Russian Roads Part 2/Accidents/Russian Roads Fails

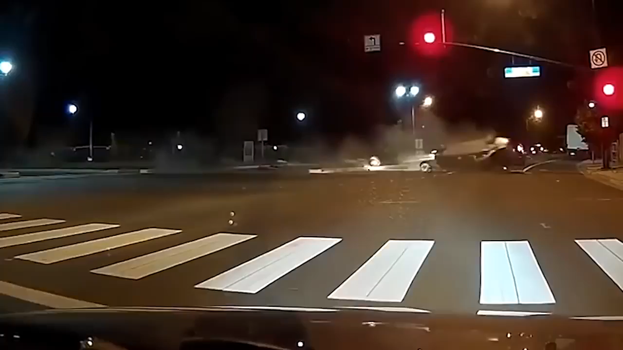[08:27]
Shit. Oh shit. No, no, no, no, wait, wait, wait,
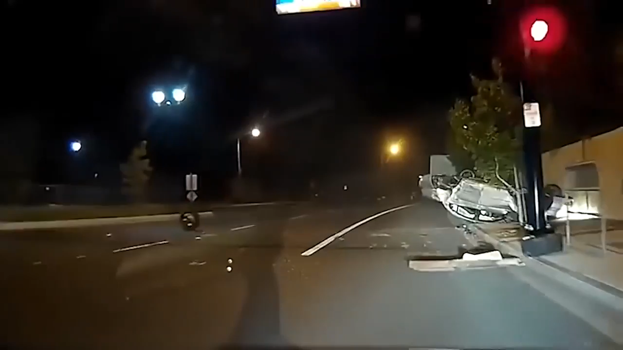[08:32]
wait. Alright. I'm gonna call 911. Нихуя он, блядь.